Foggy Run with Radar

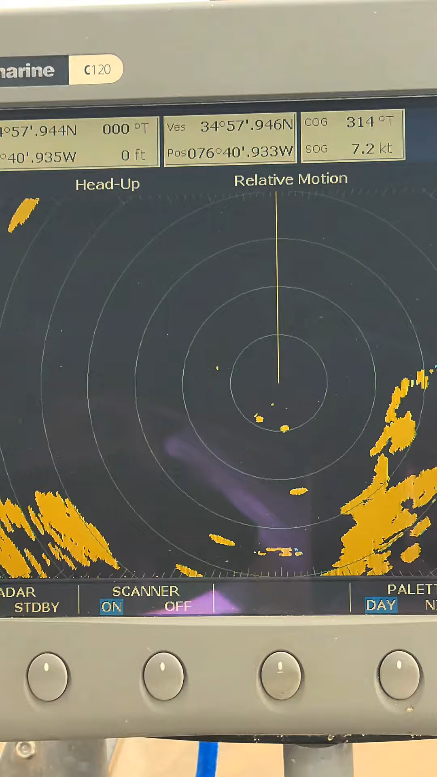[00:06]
It's all we have for radar and it works well. Especially in these situations.